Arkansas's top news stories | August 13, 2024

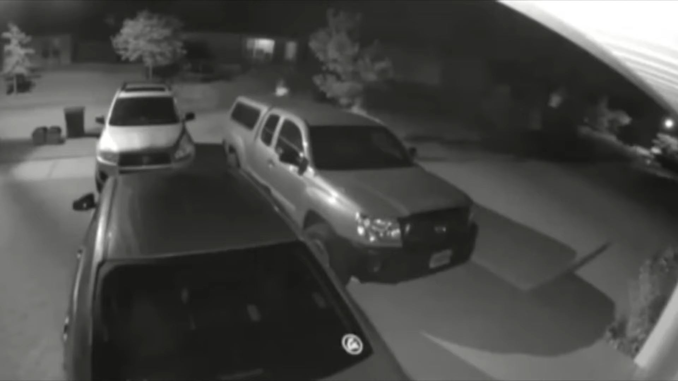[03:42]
to be on the lookout for people going around checking door handles police also encourages you to always lock your doors and do not keep valuable items in plain sight